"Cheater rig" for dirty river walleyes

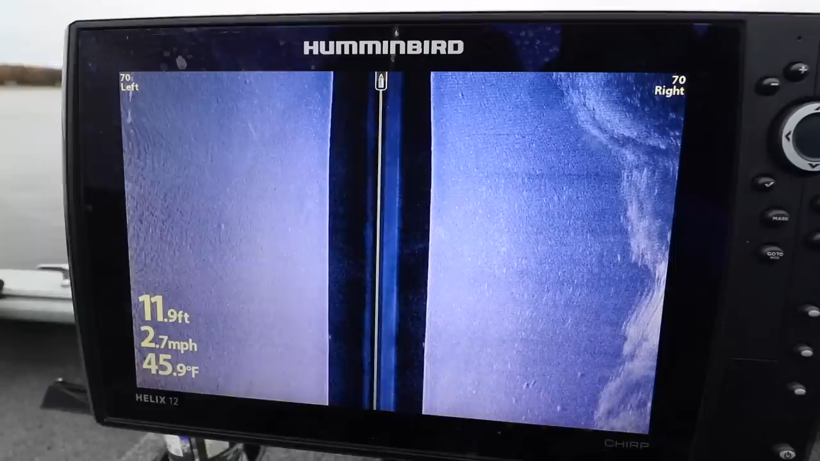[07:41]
On screen: depth 11.9 ft, water 45.9°F, speed 2.7 mph
we're setting up right on the edge of this wheat edge where it just falls off into a sand bottom and you'll see
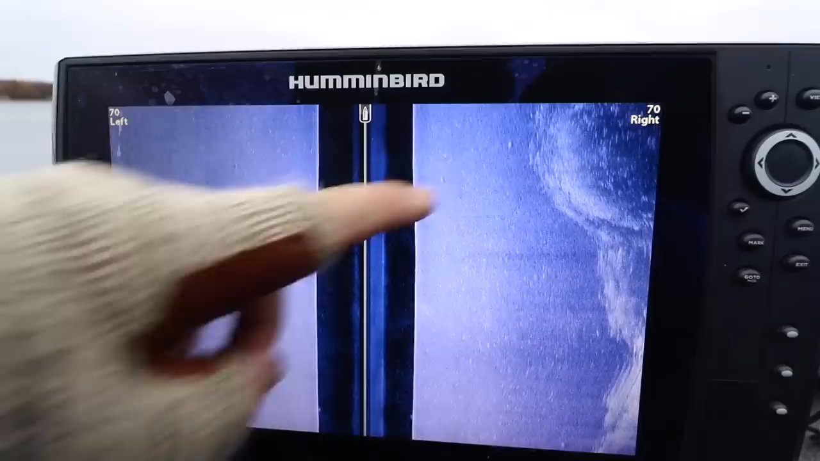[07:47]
these random fish cruising along the outside and what we do is once i mark some fish like that and we stop on that
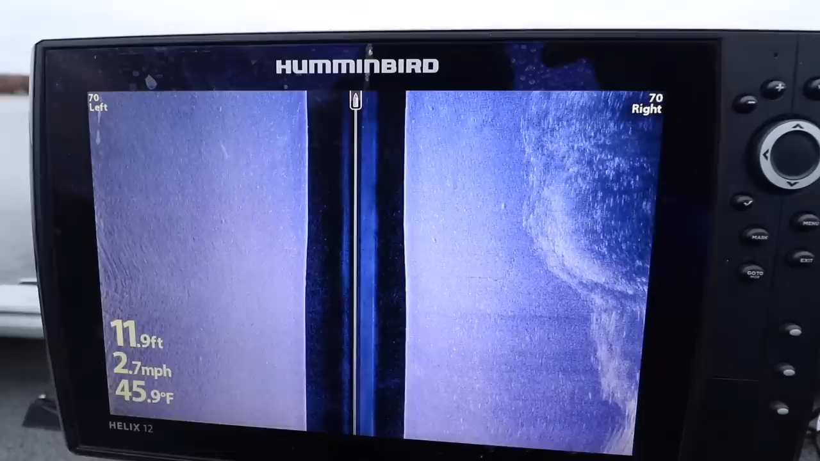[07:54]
On screen: depth 11.9 ft, water 45.9°F, speed 2.7 mph
spot i'll crank my chart speed up to nine or ten and what that does is it's almost like a real-time image
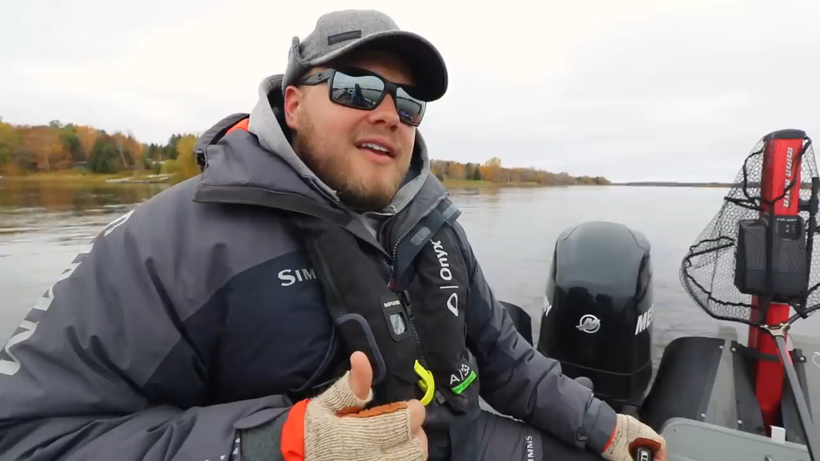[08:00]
and when we're spot locked in place when fish are moving through up and down they'll show
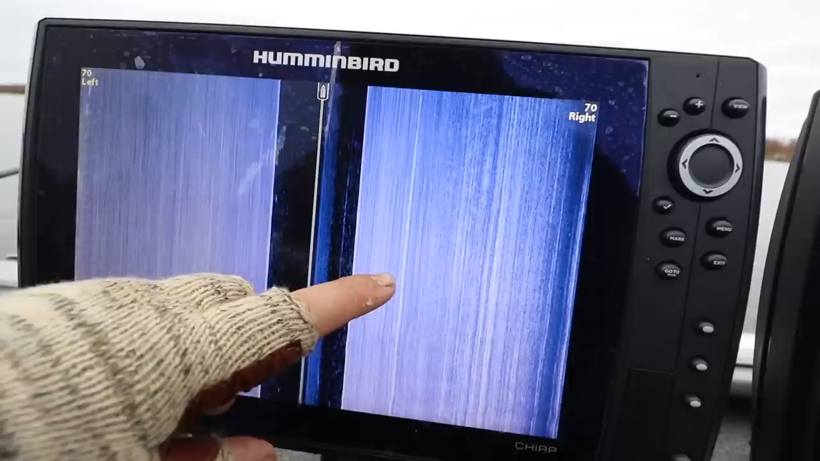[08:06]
up as a streak on-site imaging and when a fish swims through past us
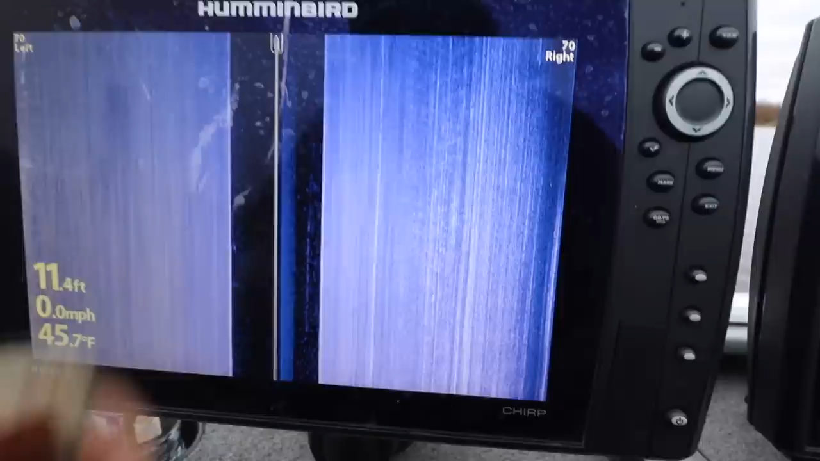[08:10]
On screen: depth 11.4 ft, water 45.7°F, speed 0.0 mph
riding along in that current what i can see is if that fish is say 40 feet to the left if we start getting two or three coming through off to the left say out in this no man's land
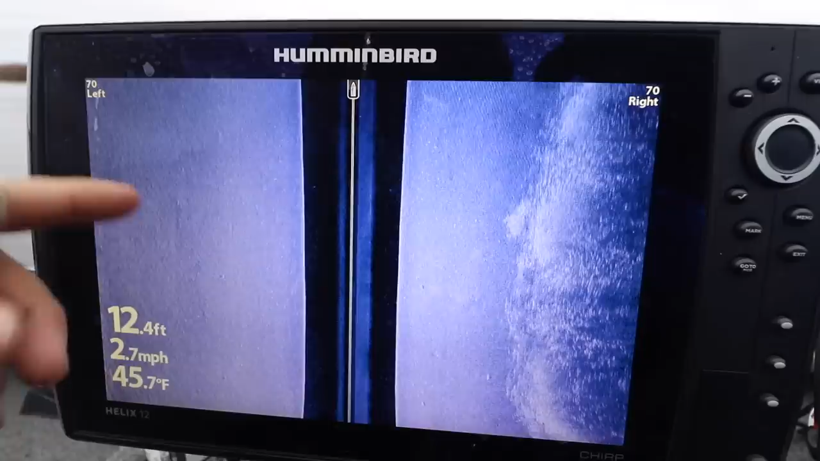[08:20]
On screen: depth 12.4 ft, water 45.7°F, speed 2.7 mph
i'll slide the boat with the spot lock out over those fish we'll pick up a couple more and then all of a sudden we'll
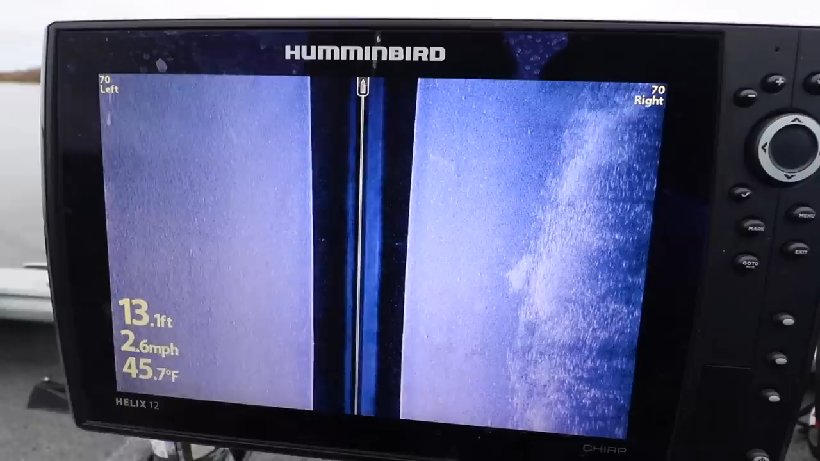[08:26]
On screen: depth 13.1 ft, water 45.7°F, speed 2.6 mph
see mark starting to come through on this right side closer to those weeds i'll just slide the boat back in and it's a cool way to stay on those
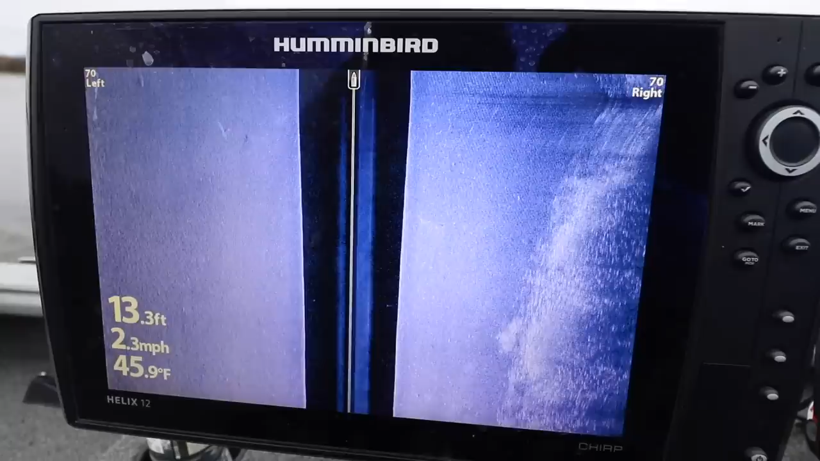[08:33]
On screen: depth 13.3 ft, water 45.9°F, speed 2.3 mph
fish uh in one spot but sliding around and getting on more bites nice thing about that spot